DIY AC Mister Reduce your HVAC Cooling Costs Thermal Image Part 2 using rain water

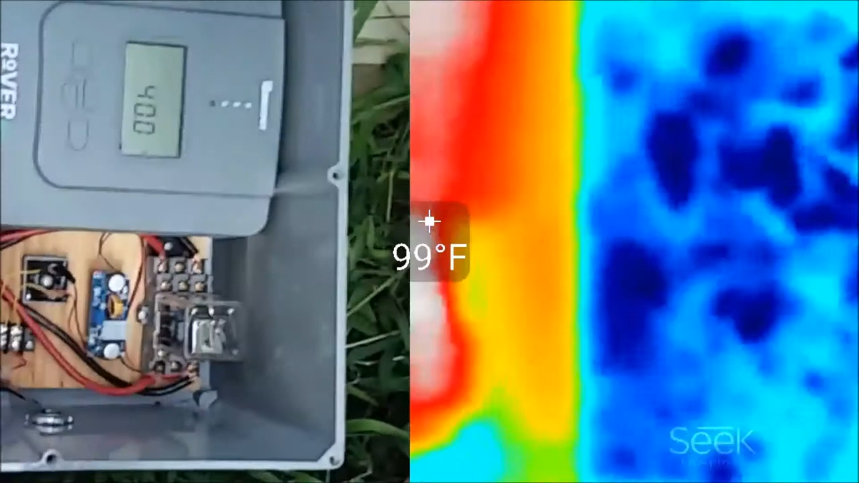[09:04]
On screen: spot 99°F
It's behind a solar panel, so it's not getting direct sunlight. But it's 100 and something degrees inside the box.
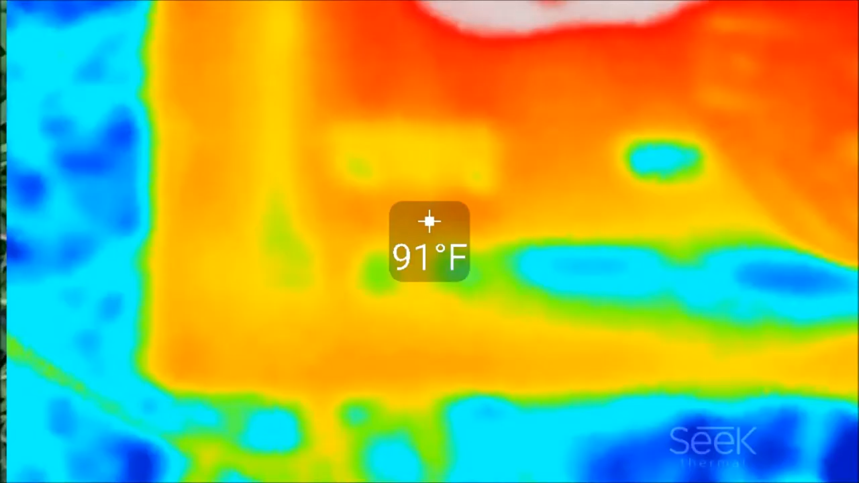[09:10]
On screen: spot 91°F
I'm not comfortable with that. And if I had it in direct sunlight, it'd be even hotter. So, I'm going to go ahead and install some cooling into this box. And hopefully, it'll get a little bit cooler.